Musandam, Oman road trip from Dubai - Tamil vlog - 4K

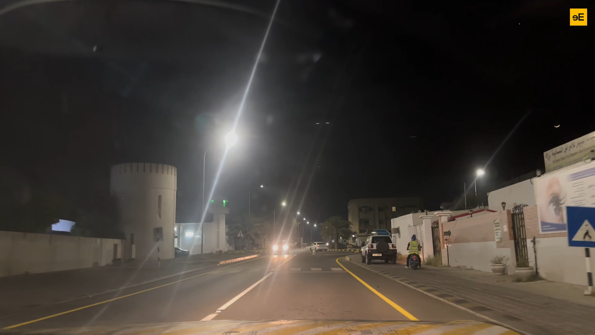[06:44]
நமக்கு கிடைச்சாதான் லக்கு. இன்னைக்கு ரோடு வந்து ரொம்ப கன்ஜஸ்டடான ரோடு தான். ஸோ இப்போ பார்த்தீங்கன்னா ரோட்லேருந்தே வாட்ரு,
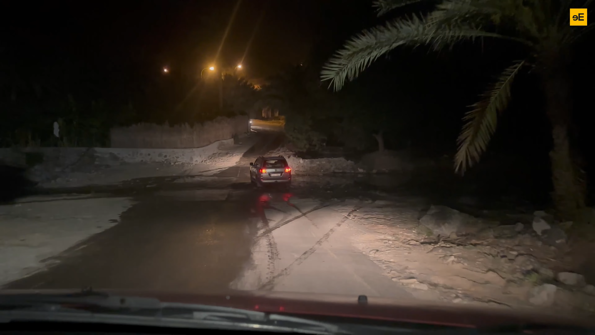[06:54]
இந்த வாட்டர் ஃபால்லேருந்து தண்ணி வர மாதிரி வருது ஆக்சுவலி ரோட்டில், இந்த சைட்லேருந்து வருதுன்னு நினைக்கிறேன்.
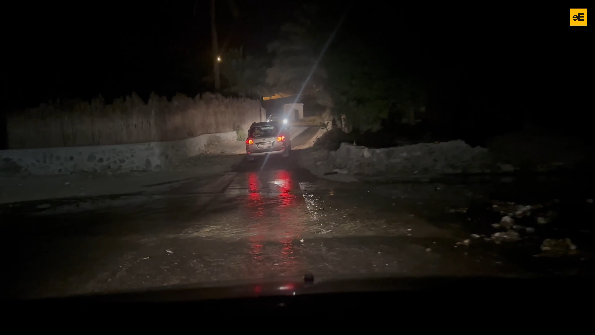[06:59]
ஸோ ரொம்பவே கன்ஜஸ்டடான ரோடு. இங்கே பார்த்தீங்கன்னா 1 வே, நம்ம ஒரு ஆள் போனால் தான் இன்னொரு ஆள் வரவே முடியும்.